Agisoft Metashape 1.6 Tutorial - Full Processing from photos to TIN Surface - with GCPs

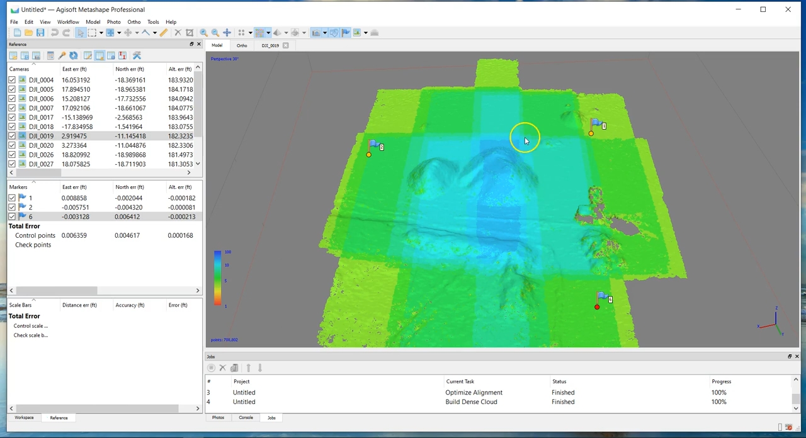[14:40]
know my real goal here is to get the sand pile surface I'm going to go one more I'm going to go up to six so if I got a point cloud filter filter
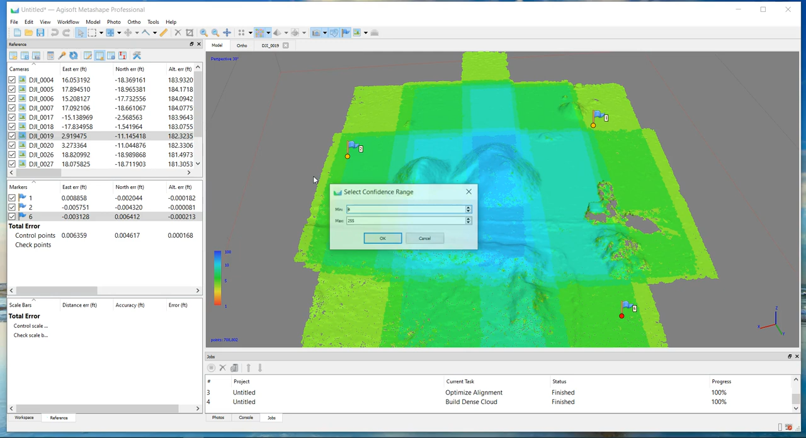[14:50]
by confidence I'm going to go to six and see what that does and that's that's pretty good I mean I'm kind of getting rid of everything on the outside I might actually go up to seven so if I filter my confidence
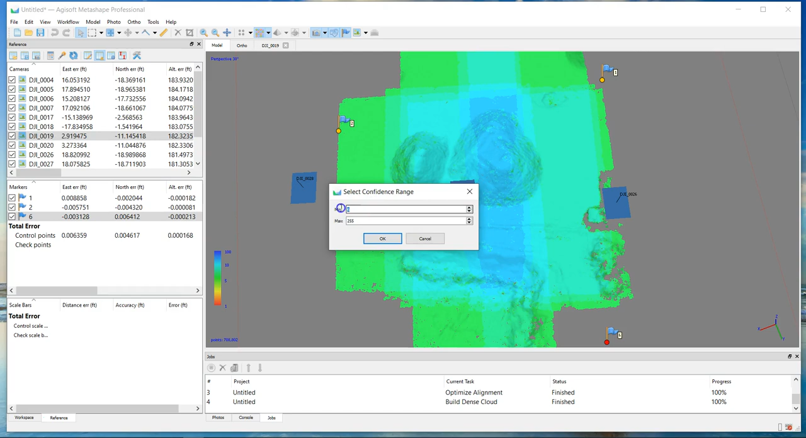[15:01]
if I go up to seven that's that's actually really good I'm going to go with that
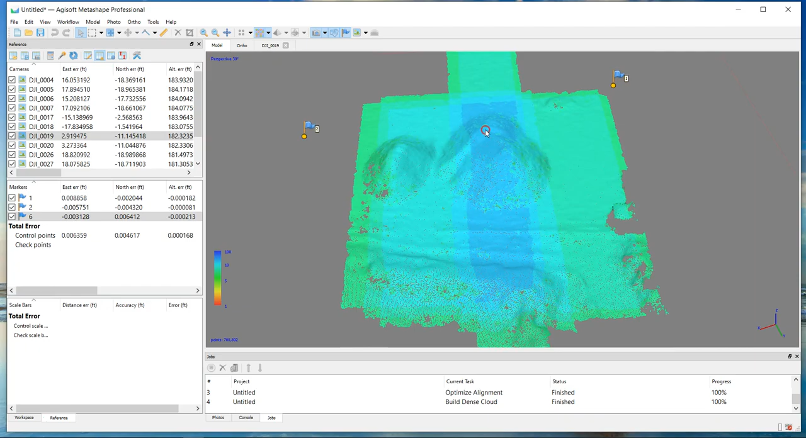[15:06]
it filters everything out that I might not need you're going to be amazed when you have a project with water
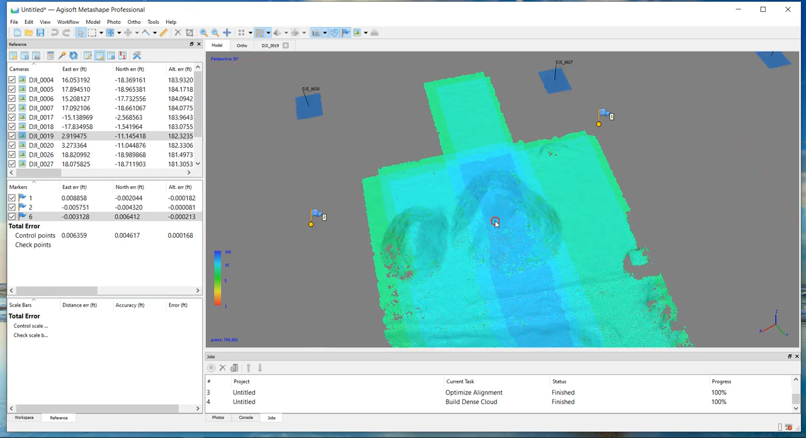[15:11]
this will wipe out any of that noise that you're seeing against against water
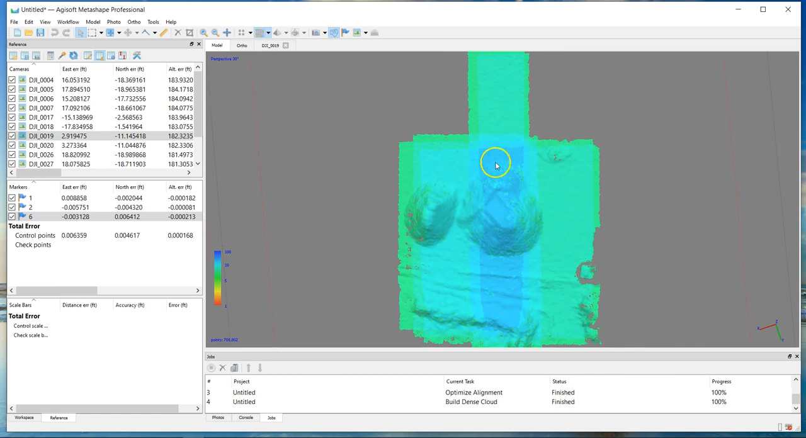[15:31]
this pile in the middle so select what points you wanted to to use as your surface so I'm going to go ahead in this case and focus on this larger pile and create a ground surface so now you have these this selection right here now and this is the filtered by confidence point cloud keep that in mind I'm going to go ahead and classify these points so I'm going to assign a class and I'm going to sign a class of ground okay so
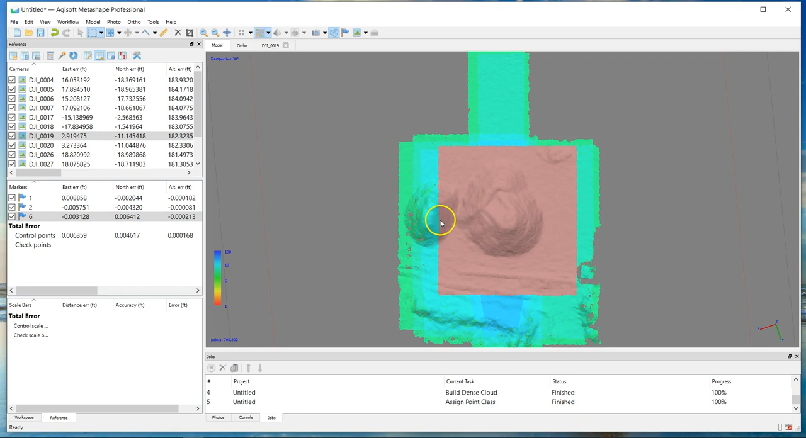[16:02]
if they're assigned a class of ground now you can filter my classes and you can see this is the ground
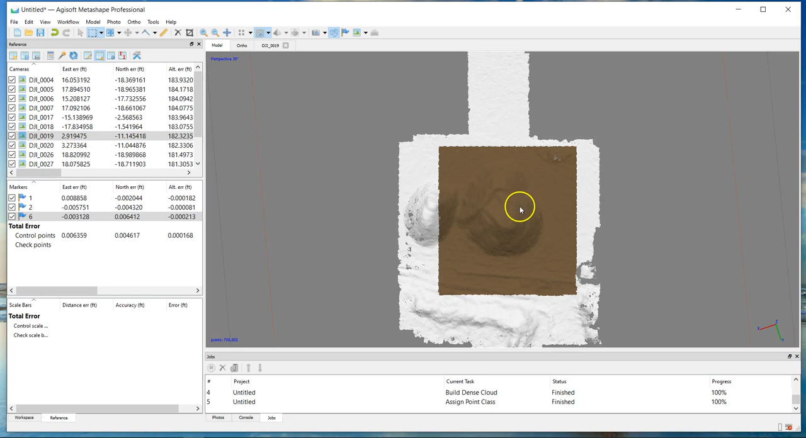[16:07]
class and it is important to to note that that you do this
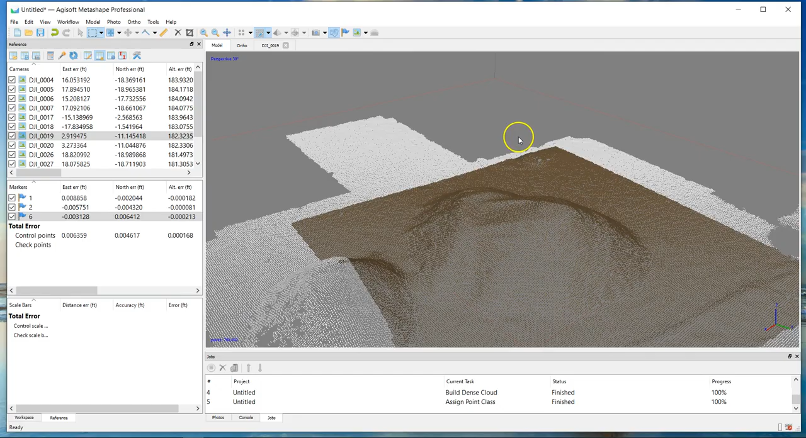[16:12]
otherwise I don't know of a way to create an actual measure surface filtering by
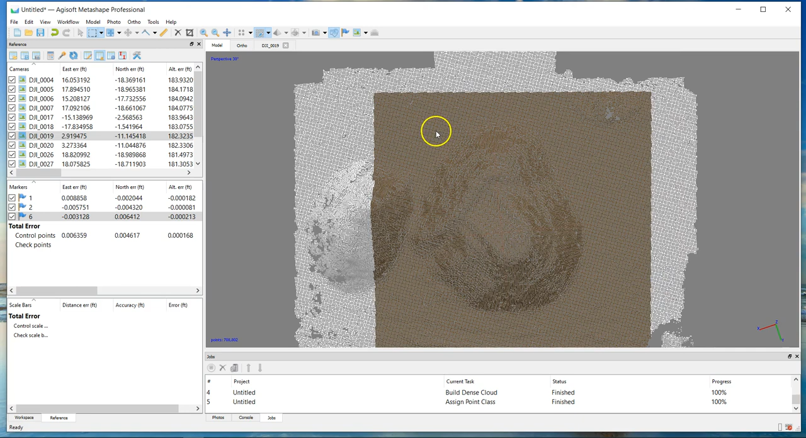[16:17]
confidence unless you do this filter then classify as ground and then create the mesh so my next step is going to go ahead and I'm going to build a mesh so I'm going to go ahead and use the dense cloud arbitrary I'm going to do a face count I guess of low 20,000 faces should be more than sufficient for this small pile I'm going to go ahead and select a class now you want to uncheck that
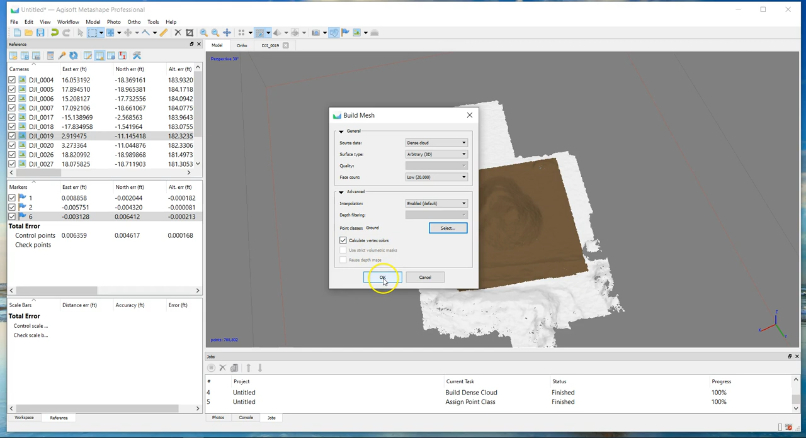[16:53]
check ground and then might as well create some some vertex colors and go ahead and hit ok if it was if it was me doing
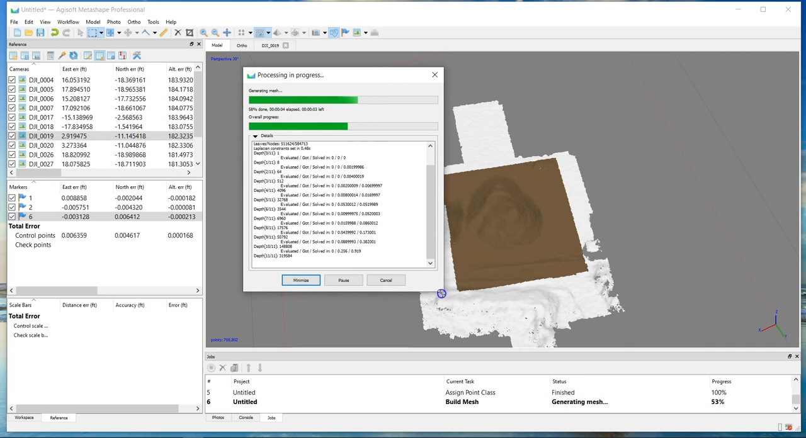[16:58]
this on a project and I had a little bigger site I'd probably go to two or three hundred thousand vertexes you know that's a good number you should be able to make a good model of that but it's not going to overload a CAD software if if you use three or four million point vertexes there's a good chance you're going to crash your civil 3d or whatever autocad program you're using okay so
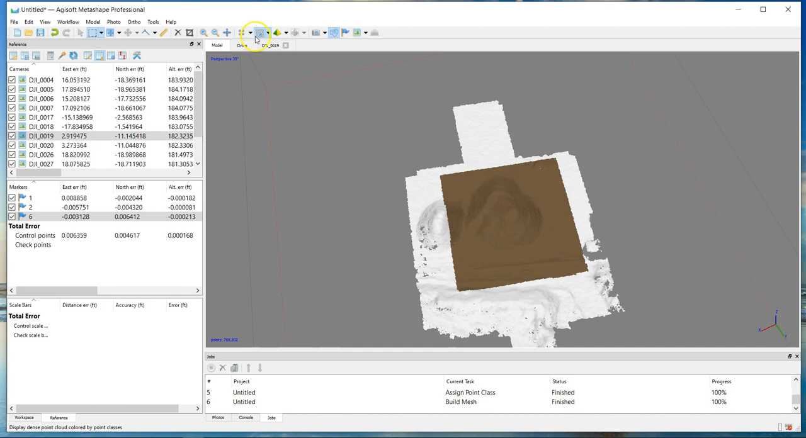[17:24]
now we have that created and I like to look at this probably by like a wireframe
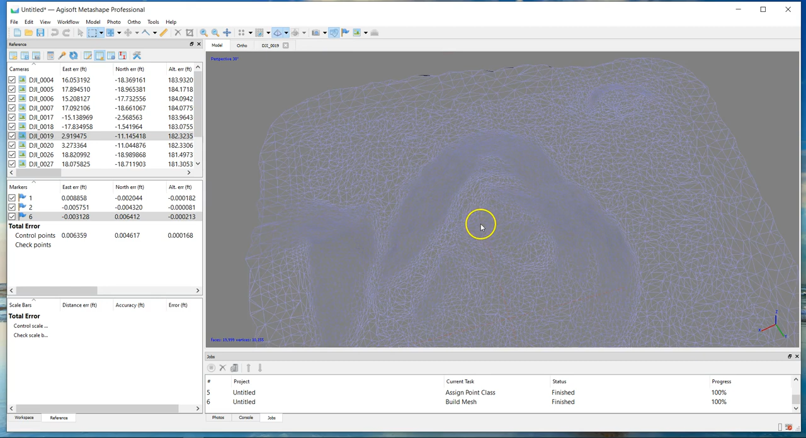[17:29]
so now you can see that this is your your model
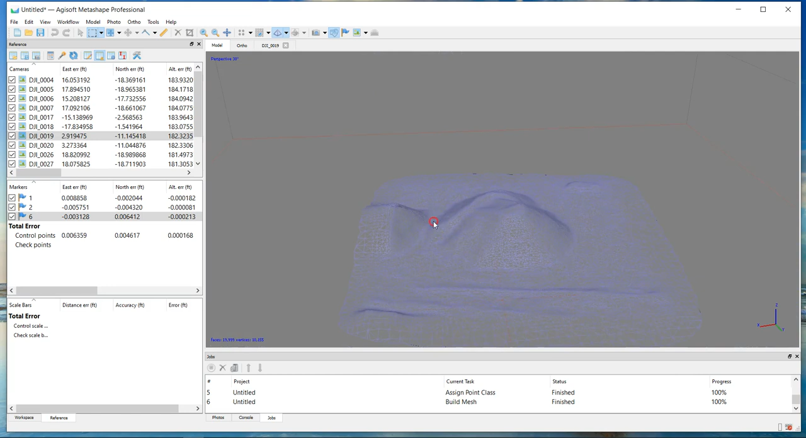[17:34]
looks very good I think that's probably sufficient for my use so so I'm going to go
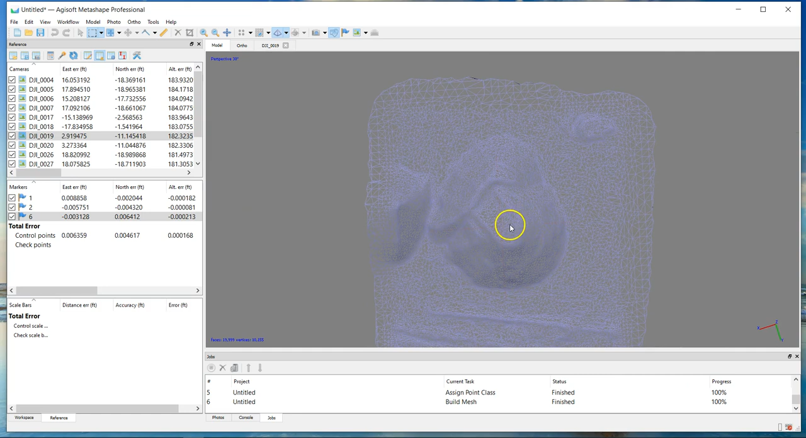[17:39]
ahead and and export that as a as a DXF with 3d lines and I can import that into my drafting software
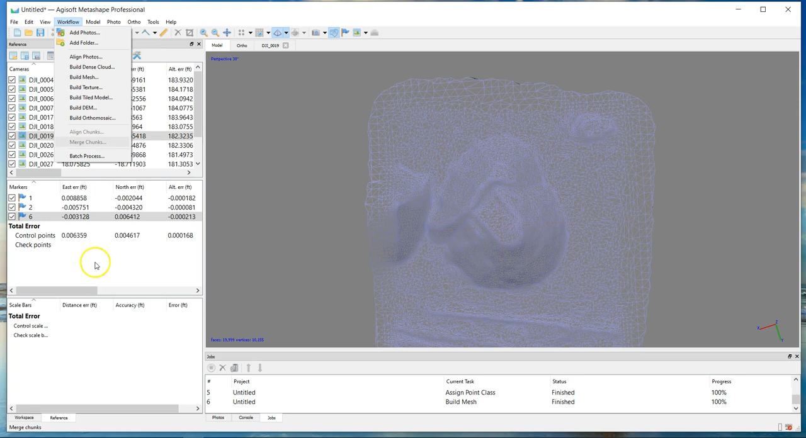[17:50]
so a couple ways to export you can actually go here to the workspace and you can right click on the 3d model and export the model
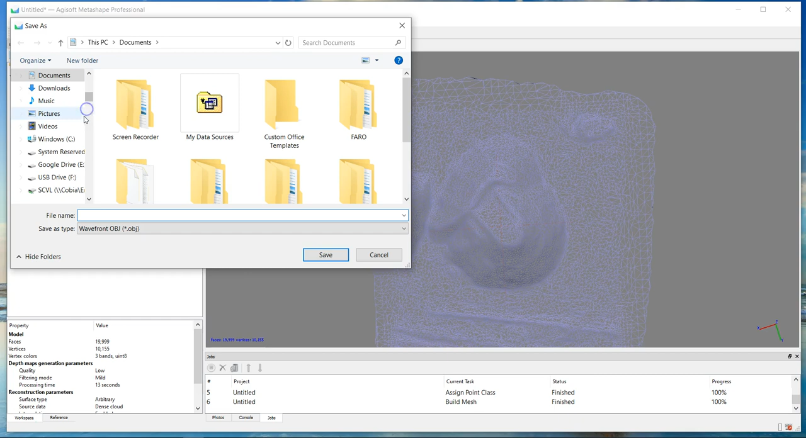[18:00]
let's put it right here in the downloads my favorite spot to put files temporarily I generally use a DXF with 3d faces and I'll just call this
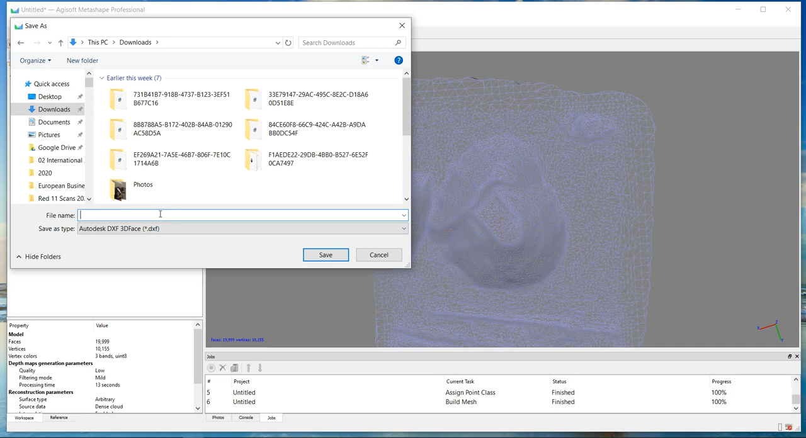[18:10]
hand you are going to want to preserve your coordinates make sure you select your your projected coordinate system there
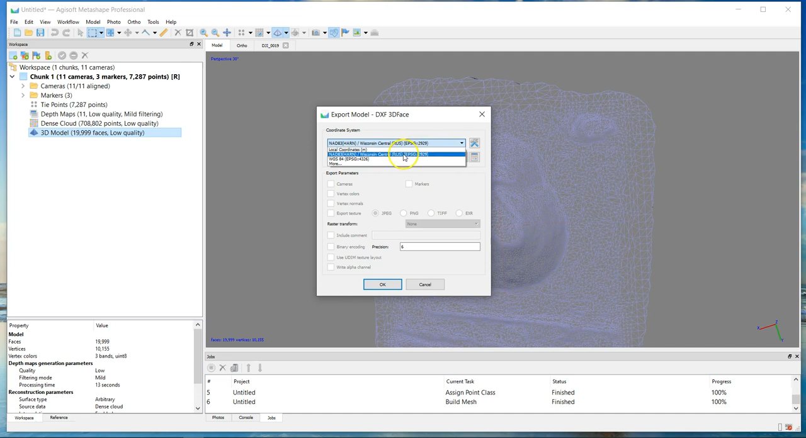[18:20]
if you do a local coordinates it's going to come out essentially zero zero in the bottom left corner probably not ideal if you're using this on the survey workflow if you're going to 3d print this
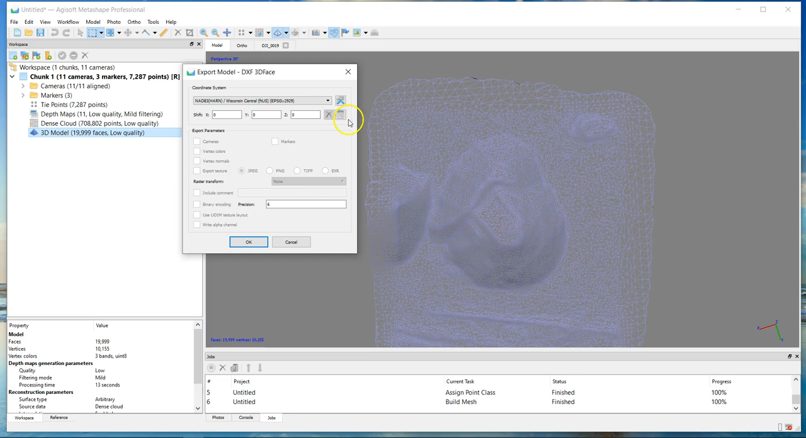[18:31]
that probably would work and it might even be beneficial because you're going to have more reasonable coordinates for a 3d printer
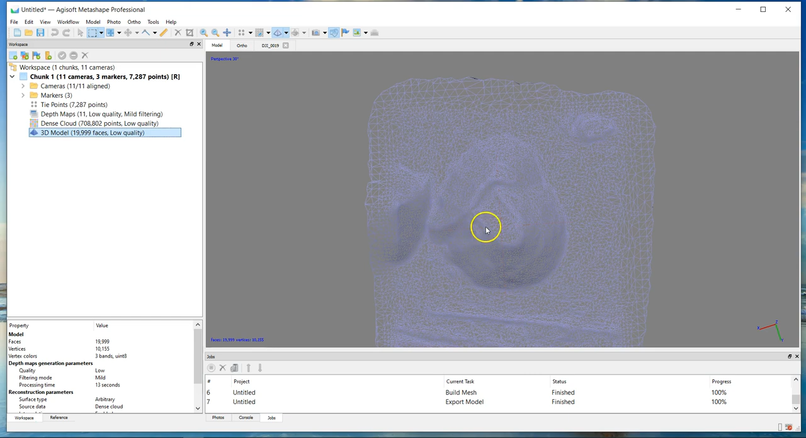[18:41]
and go ahead and hit ok that exports that file and now you're ready to import that into civil 3d so